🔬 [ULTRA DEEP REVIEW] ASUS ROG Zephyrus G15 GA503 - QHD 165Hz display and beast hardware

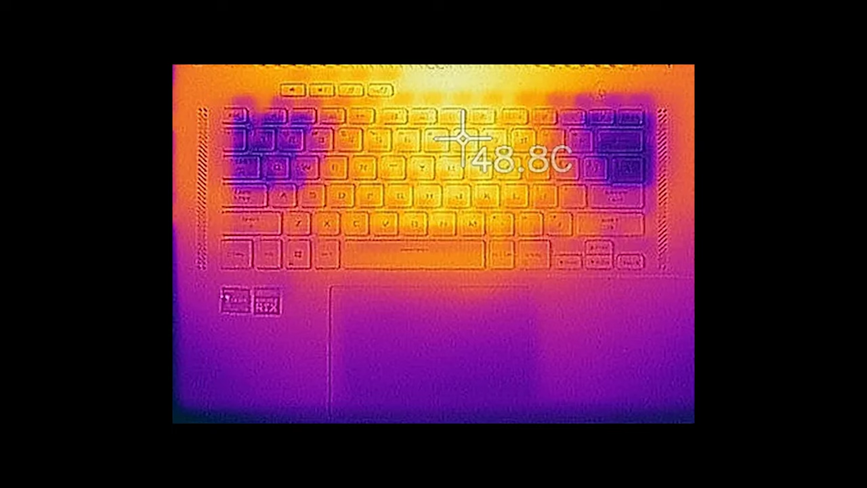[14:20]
On screen: spot 48.8°C
as it is placed right above one of the cooling fans. Speaking of which, though, they were spinning quite rapidly in the turbo mode.